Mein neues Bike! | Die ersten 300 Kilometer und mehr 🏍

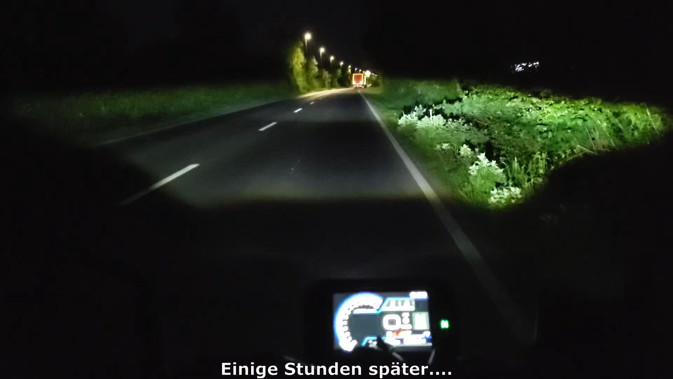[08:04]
So Ich wollte ja noch was zum Thema Licht machen Und ihr seht schon Die Ausleuchtung ist wirklich gut Auf Kamera sieht es nochmal ein bisschen krasser aus als es wirklich ist Hier einmal Fernlicht Und man sieht schon direkt das Schild da hinten reflektiert
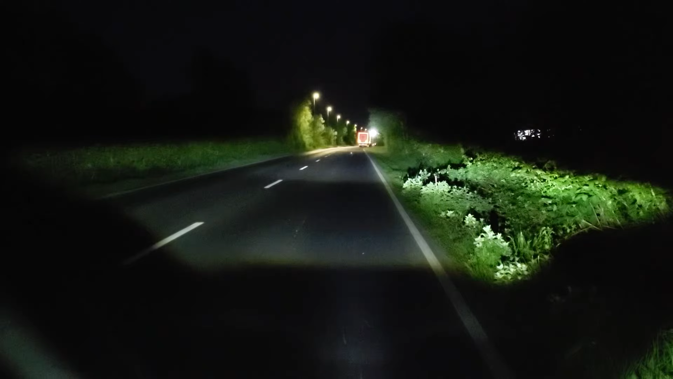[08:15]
Ansonsten Kann ich euch auch mal gerade Die 8S in der Rundumschau zeigen Wie das so aussieht Und Es ist gerade dunkel So siehst du von vorne aus